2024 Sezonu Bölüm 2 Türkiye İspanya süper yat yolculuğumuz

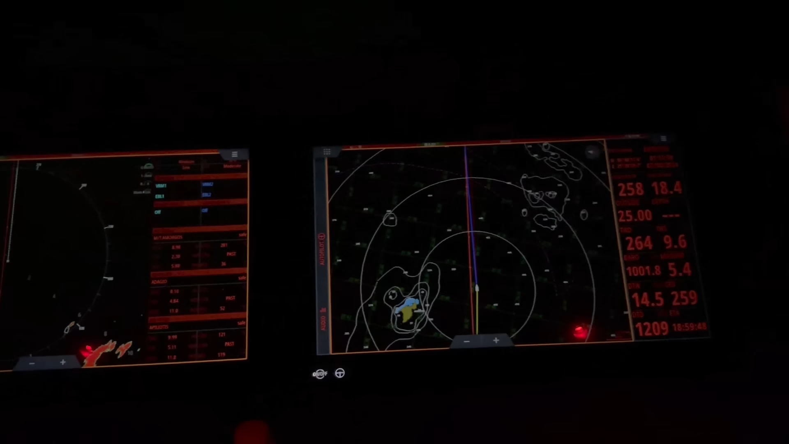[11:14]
Gece saat 12'de vardiyamı aldım. Saatlerimiz şu an 1'e 13 geçiyor. Sabah 4'e kadar ben gideceğim. 18.5 knot. Knot'ımız güzel, hızımız güzel. 18.5 knot'la gidiyoruz. Şu radyo bir bitsin. 18.5 knot'la iyi bir hızla gidiyoruz. Birazcık rüzgar var ama bizi rahatsız etmiyor. Ufak ufak sallanıyoruz şimdi tabii ki.
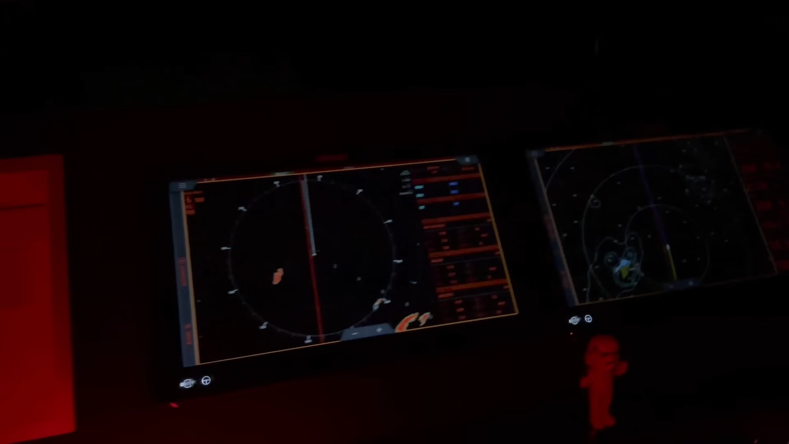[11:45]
Güzel, rahat geçiyor, keyifli geçiyor. Sabah 4'e kadar devam edeceğim. Ondan sonra bırakacağım vardiyamı. Diğer vardiyacı arkadaşlar devam edecekler seyre. Güzeliz. Sadece radarımız biraz kirli. Yani çok fazla gemi geçtik. Çok fazla balıkçı teknesi ve şamandıra geçtik. Bu alanlarda Yunan adaları açıklarında genelde bu tür şeyler oluyor. Ama bizi rahatsız etmedi. Normalde CPI dediğimiz, temas edeceğimiz en yakın nokta genelde 1 mil tutuyoruz biz gemilerle. Trafik sahalarında da yarım mil tutmaya çalışıyoruz.
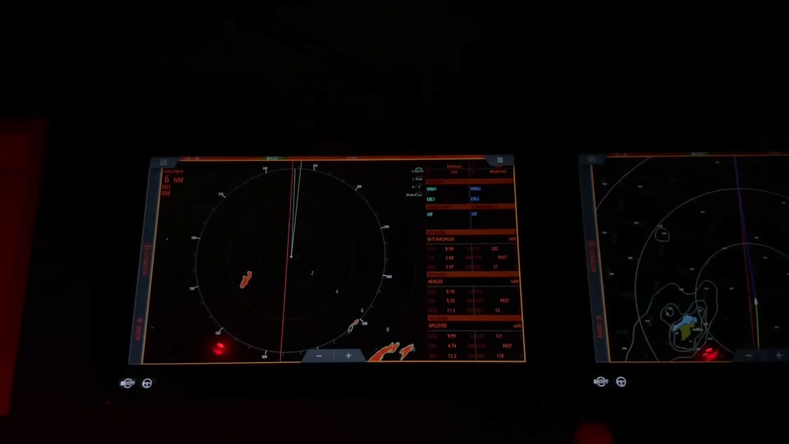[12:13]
Hep o derlerin içinde kaldık. Herhangi bir sorun yaşamadık. Temiz bir şekilde devam ediyoruz seyrimize.
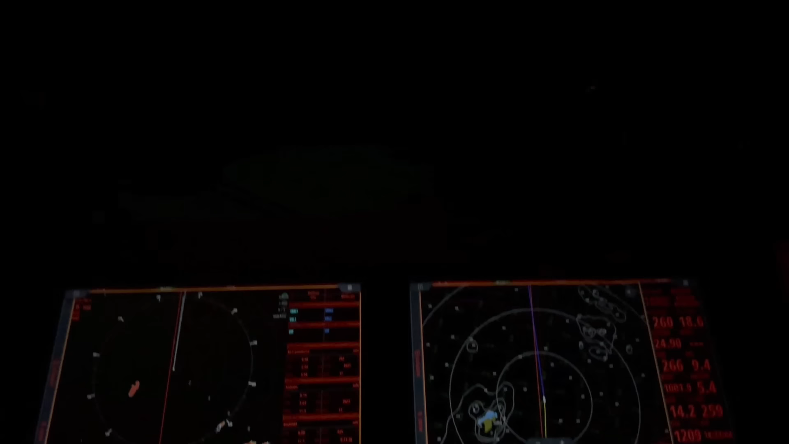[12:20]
Şöyle ilerleyen saatlerde vardiyan bitmesine yakın bir ufak güncelleme daha yaparım. Ondan sonra gideriz, uyuruz.
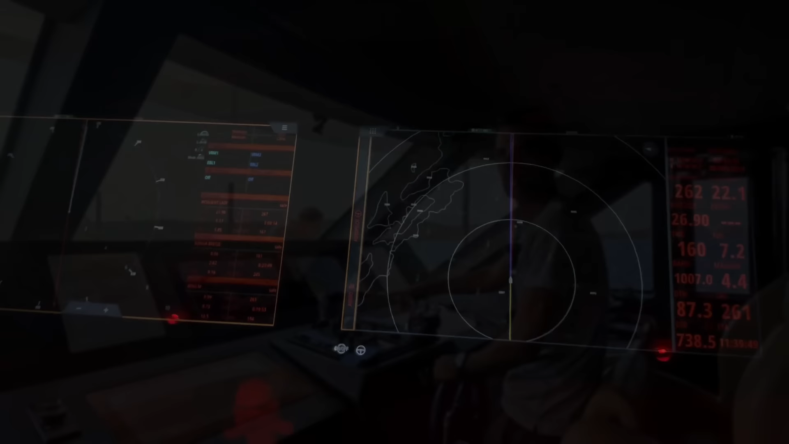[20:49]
Herkese selamlar. Seyrimizin ikinci günü, ikinci gece vardiyasındayız. Saatlerimiz sabah 2:16 geçiyor. 22 knot'la gidiyoruz.
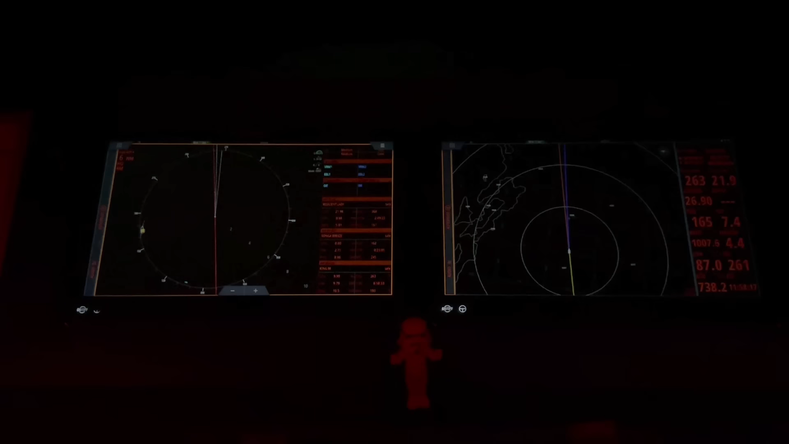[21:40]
Kaldığımız yerden Sicilya Cagliari'ye doğru rotamızı çevireceğiz. Güzel, rahat, gayet sakin bir deniz var. Onun için hızlı gidiyoruz. Biraz yakıt tüketimimiz fazla ama yetişmemiz gereken bir tur programı var. Onun için aslında biraz acele etmemiz gerekiyor. Onun dışında her şey stabil.
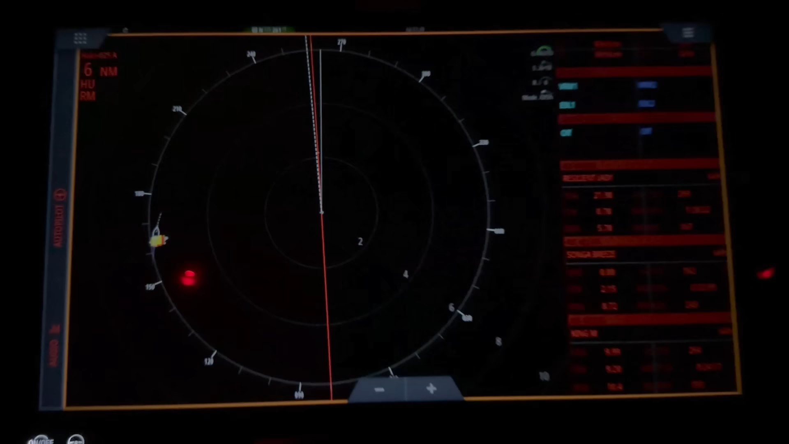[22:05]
Elimizden geldiği kadar CP'leri 1 milde tutmaya çalışıyorum.
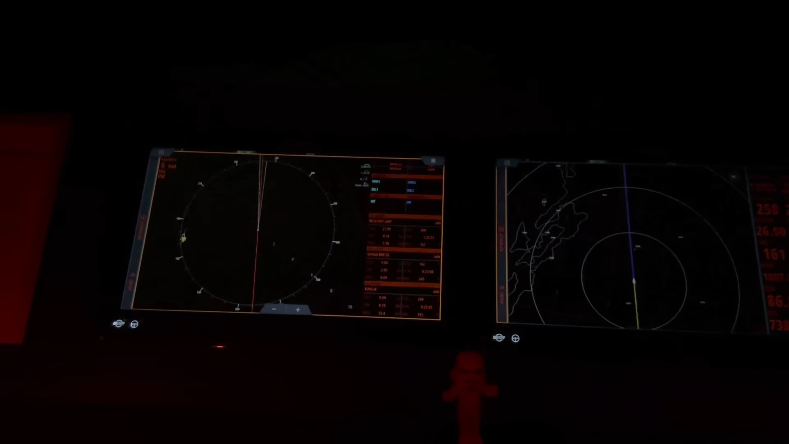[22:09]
Bazı yerde tutamıyorsunuz, yakın geçiyorsunuz ama güzel, sıkıntı yok. Mesela şu gemiyle yaklaşık 4 saattir
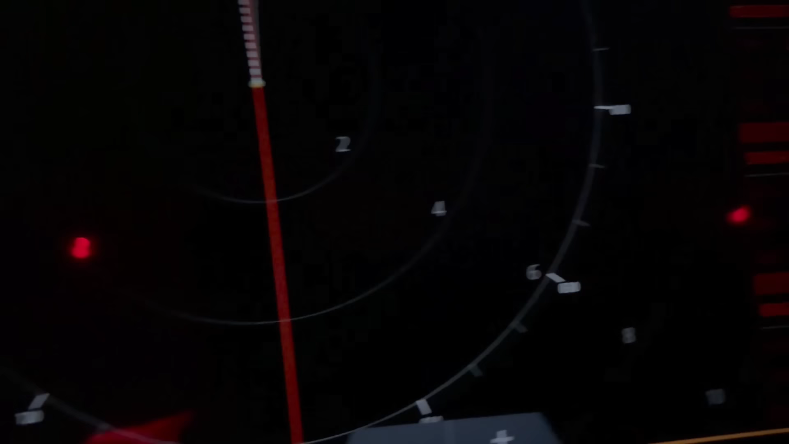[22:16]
ikimiz aynı hızda gittiğimiz için 21.9 biz de aynı hızda gidiyoruz.
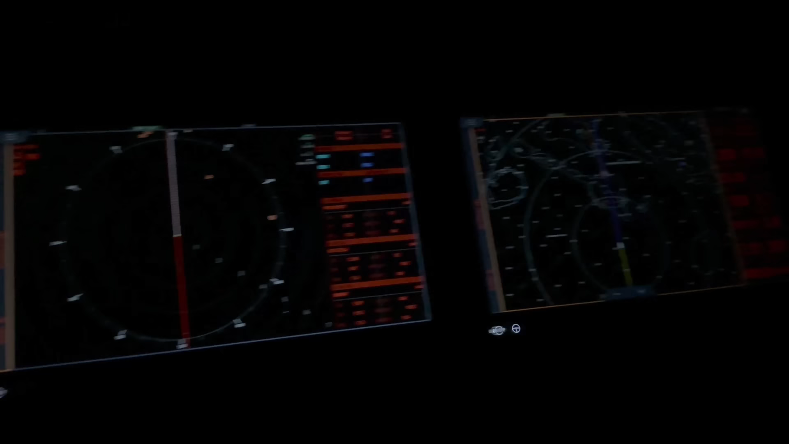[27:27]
Ve bu arkadaşlar gerçekten kanunlara, kurallara uymuyorlar. Son saniye kadar ışıkları kapalı tutuyor. Onun için buralarda iyi gözüyle beraber iyi seyir yapmak lazım. Çok dikkatli olmak lazım. Bir anda karşınıza çıkabilirler. Radarda takip ediyorsun. Genelde işte reflektörde görünüyor ama işte bazen ufaklar oluyor, onlar görünmüyor. Ya da şey, yollara şamandıralar atıyorlar, ağlar atıyorlar falan böyle. Ağlarda ışıklar olmuyor, şamandıralarda ışıklar olmuyor. Onun için iyi takip etmek lazım seyirdeyken.
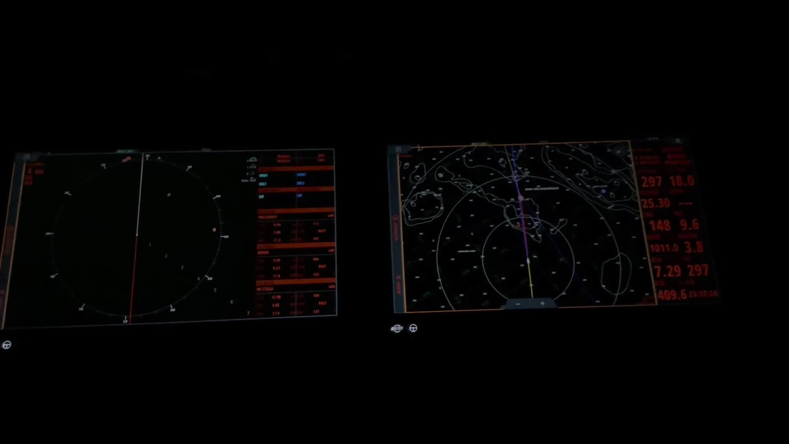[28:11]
Dikkatli bakmak lazım. Hava şu anda 25 derece ama dışarıda humidity %85, yani şey, nemlilik %85'i geçmiş. Doğal olarak sürekli camlar buğulaşıyor. Gidiyoruz. Dikkat ederek yavaş yavaş. Şimdi Tunus açıklığında şöyle bir daha. Ben geniş açısını da daha şuradan göstereyim.